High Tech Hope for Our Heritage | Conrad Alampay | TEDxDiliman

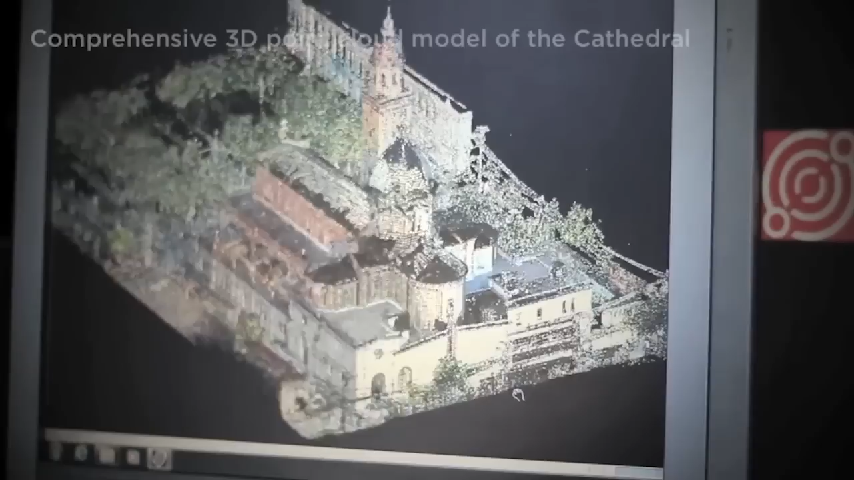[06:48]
actual 3D model of the church, of the cathedral.
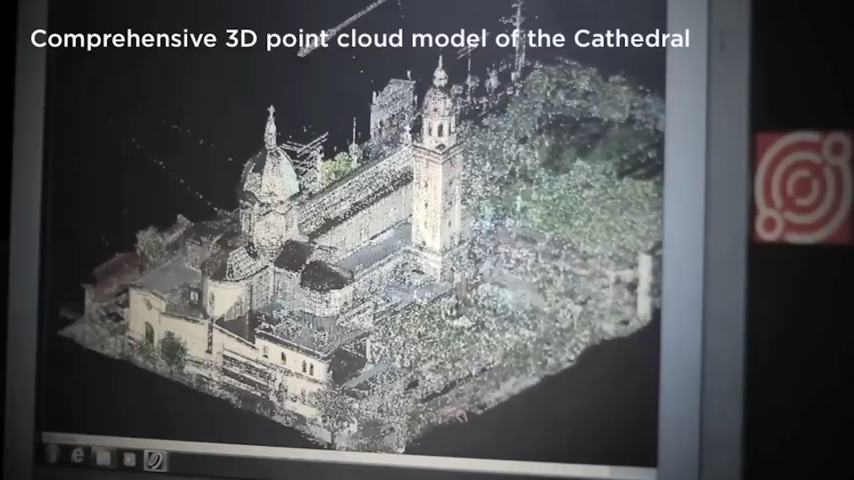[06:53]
And now from here, any virtual, anything that you can measure, can be done through this consolidated data.
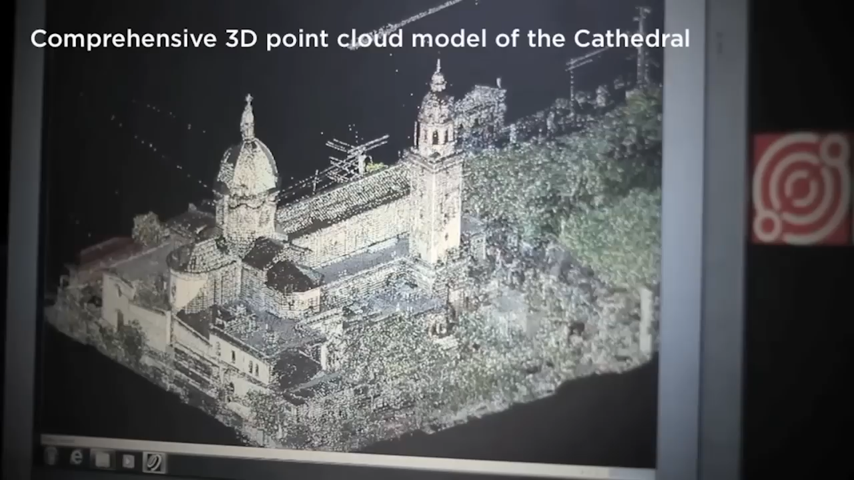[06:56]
And we have a team now that's in the office that does extraction of this information to make sure that we
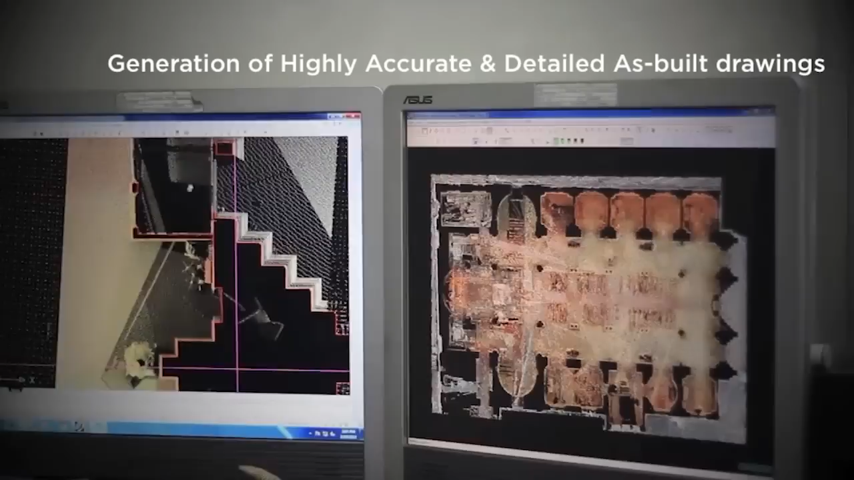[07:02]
have basically blueprints or reverse engineering of those plans.